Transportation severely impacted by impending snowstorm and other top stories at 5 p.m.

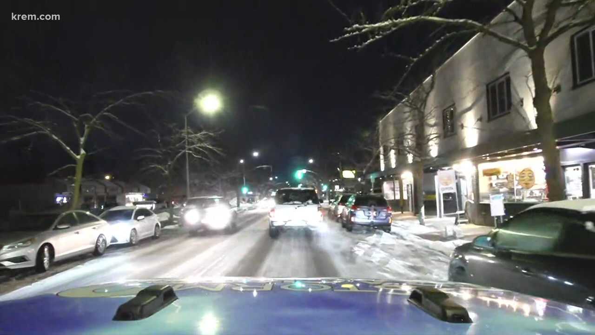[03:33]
This is what it looks like. A little bit of slush, mostly clear. Obviously, the residential areas are a bit more packed full of snow, but a full city plow. Here's what that means.